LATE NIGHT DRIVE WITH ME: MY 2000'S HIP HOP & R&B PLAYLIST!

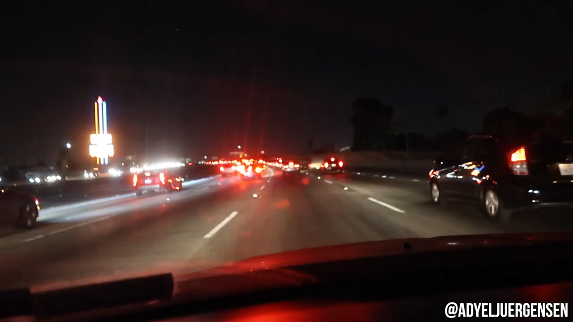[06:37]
Oh hell no Oh hell no LA traffic everybody You see all those brake lights This is what we're dealing with Saying I'm so sick